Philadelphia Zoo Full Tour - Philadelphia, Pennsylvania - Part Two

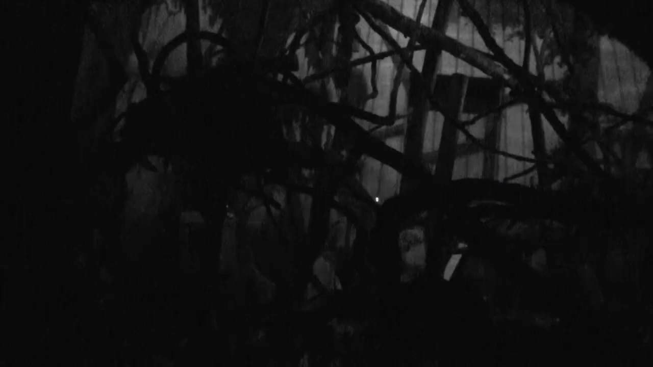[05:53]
There we go. Switch my camera to infrared. See if that helps.
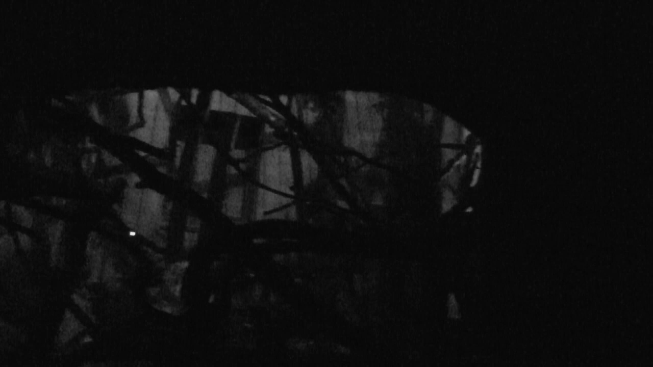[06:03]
It's extremely dark in here. Extremely dark.